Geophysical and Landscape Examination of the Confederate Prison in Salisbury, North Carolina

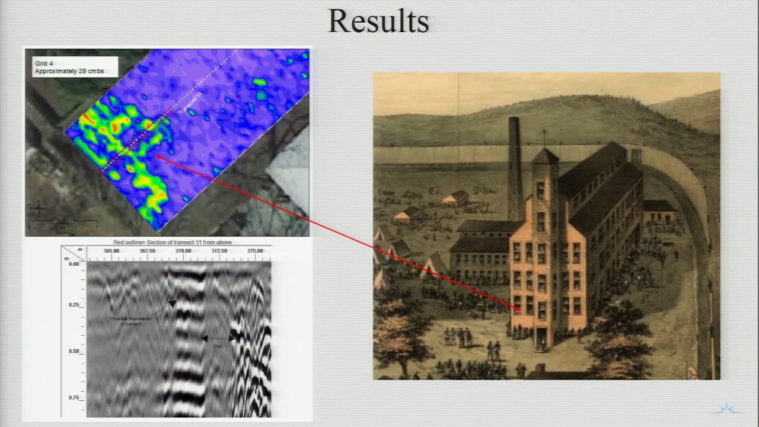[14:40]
which are consistent with the outline of the north end of the cotton mill as depicted from historical evidence. And you can see, like I said, in the back end, it almost matches, or it looks very similar to the entrance of the prison.